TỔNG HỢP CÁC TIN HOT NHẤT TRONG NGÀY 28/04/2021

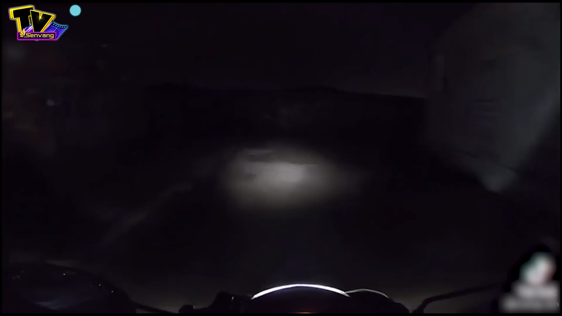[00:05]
nữ tài xế xe ôm công nghệ đi làm đêm bị mất xe và tài sản.